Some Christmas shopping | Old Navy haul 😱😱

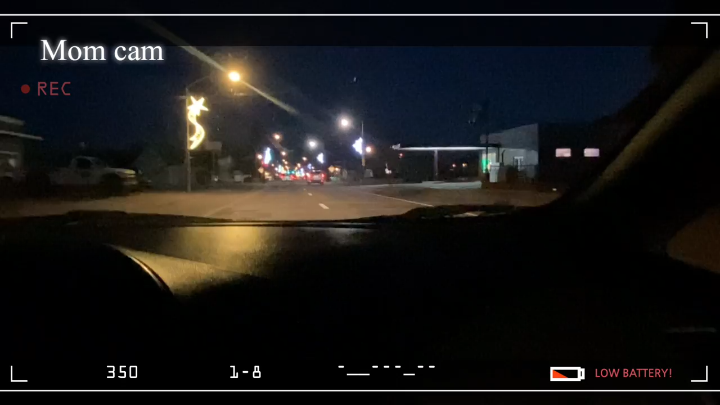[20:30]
they put up these lights on the on the light posts last weekend we had the wasn't 67th or i believe there was a 75th annual christmas parade here in winslow so there's a lot of uh people a lot of floats
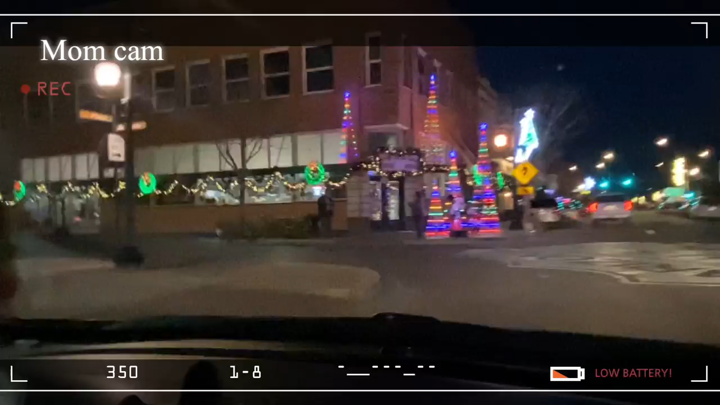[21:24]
okay right here is across from the standing on the corner so we're turning back to second street i don't think we got a good view of that place so we're gonna turn around and go back come back on third street again but pretty much we're probably just gonna go up the street right here i have a bling bling store she goes